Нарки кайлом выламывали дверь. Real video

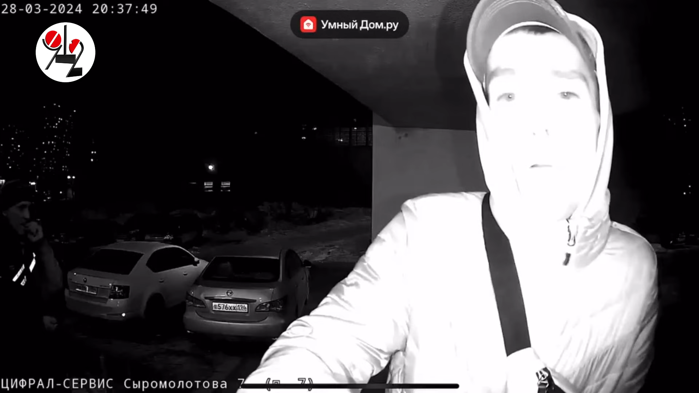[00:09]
которым обычно дробят горную породу, попытался открыть входную дверь в седьмой подъезд седьмой девятиэтажки.
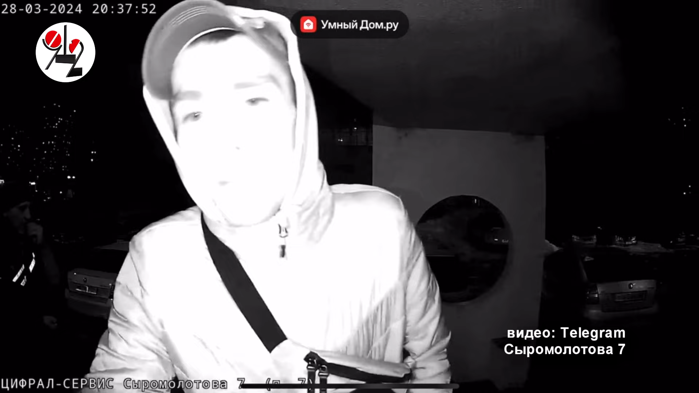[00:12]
В смысле дома номер семь на улице Сыромолотова. Поначалу один из явно незваных гостей попытался по-людски договориться с домофоном.
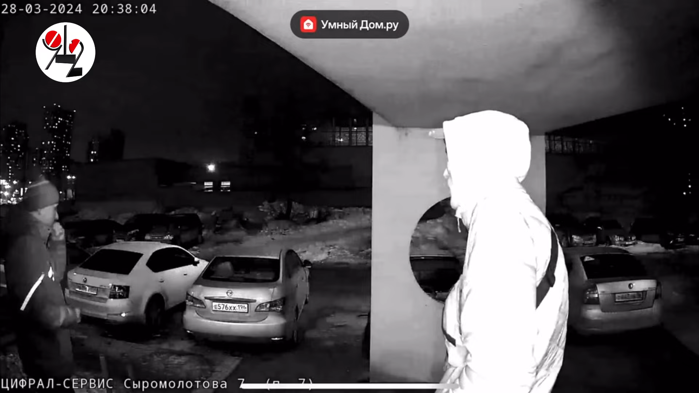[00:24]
Но с того конца провода ответа не последовало.
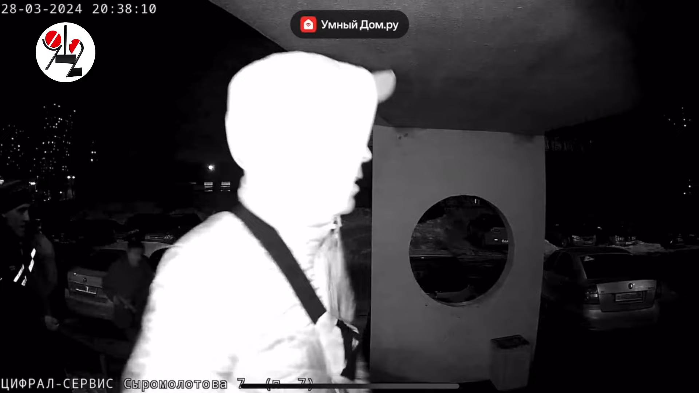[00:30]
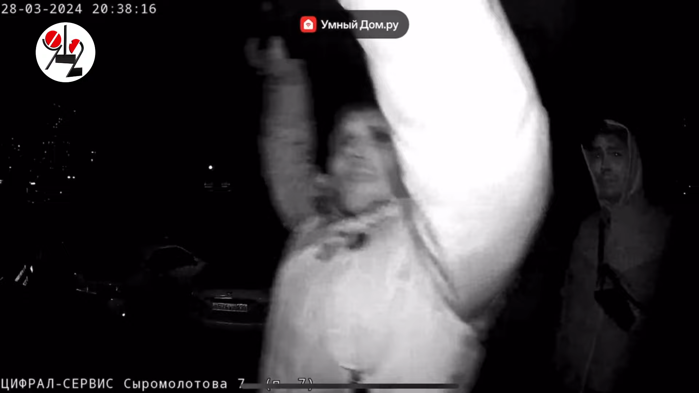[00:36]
И тогда самый речивый или самый обдолбанный из визитеров рванул в двери с Кайлом или с Киркой, это кому как больше нравится, и попытался отодрать дверь от магнита.
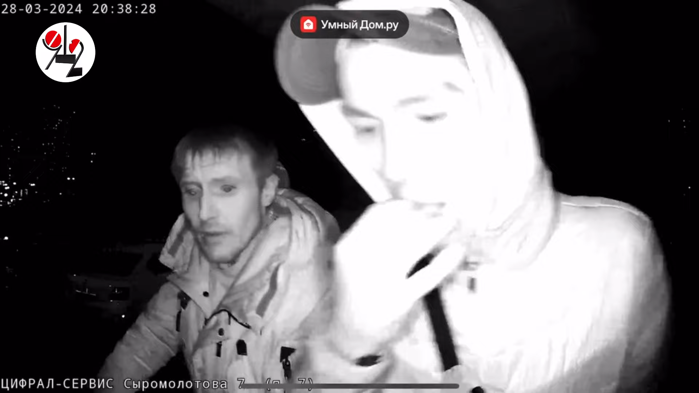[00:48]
Сначала верхнего, затем нижнего. Нижний тоже выдержал натиск неандертальца эпохи Палеолита.